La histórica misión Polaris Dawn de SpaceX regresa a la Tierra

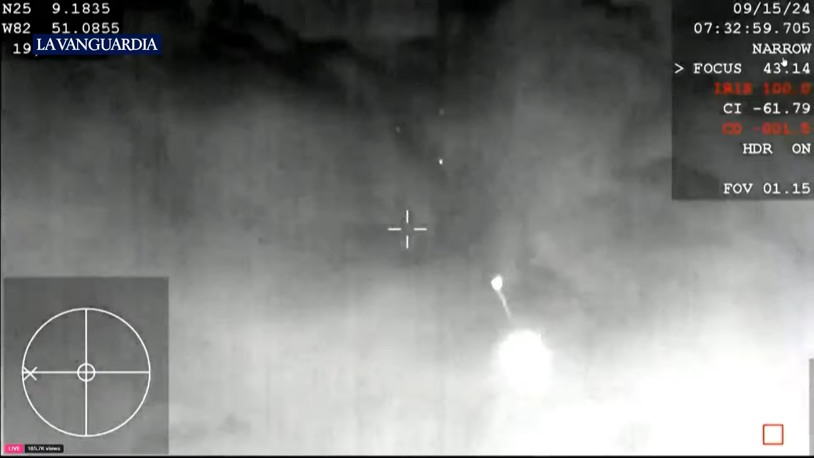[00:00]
See that the drogue chutes have successfully deployed.
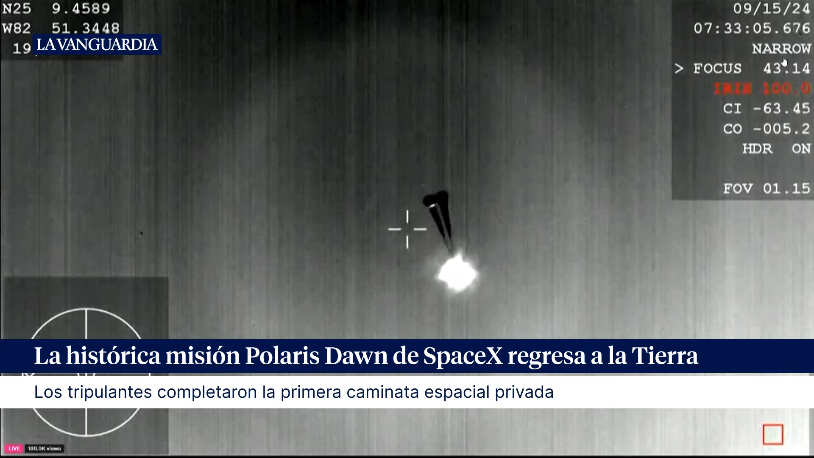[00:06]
It's a great... We shall be safe.
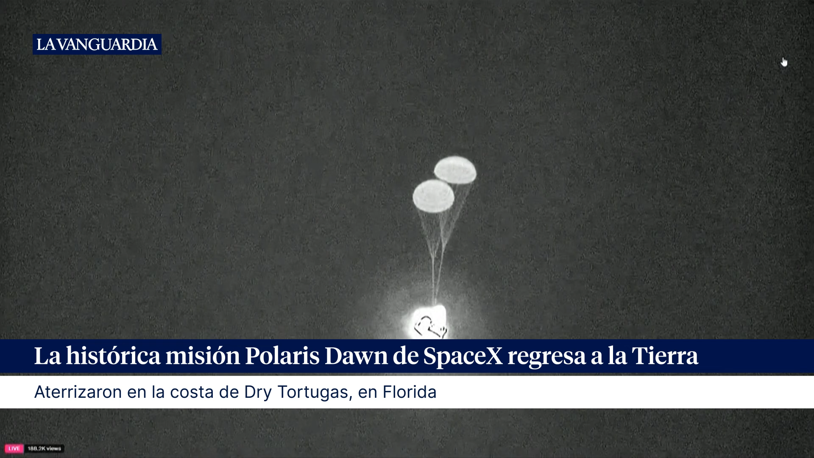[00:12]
These drogue parachutes help to stabilize the Dragon capsule and get it into the right orientation before those main parachutes. A little bit with the drogue parachutes.
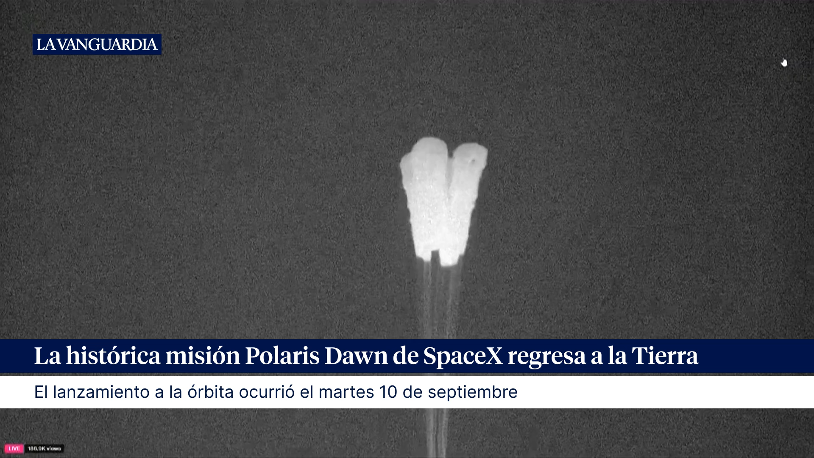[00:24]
And there are the four main chutes now deployed.
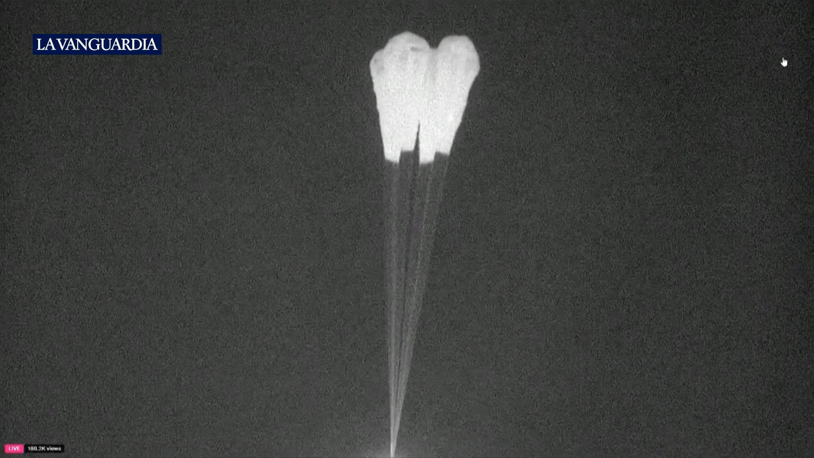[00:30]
They'll slowly open up to their full deployment here in just a few seconds. Incredible views of the Polaris Dawn crew returning to...
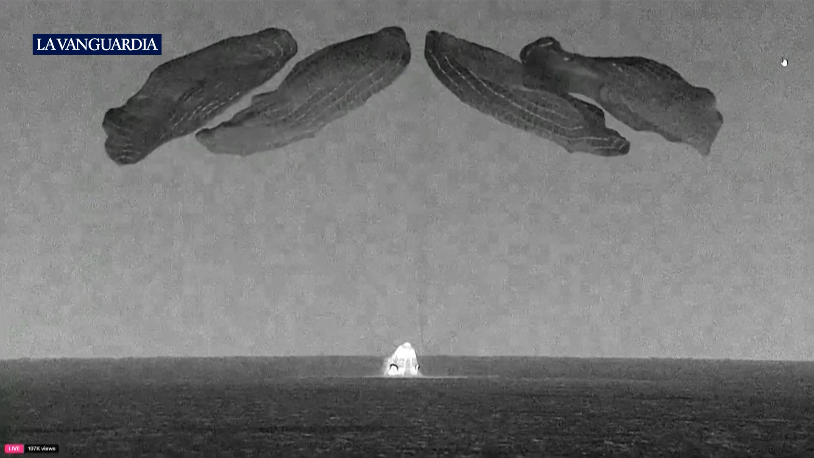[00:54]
And there you can see...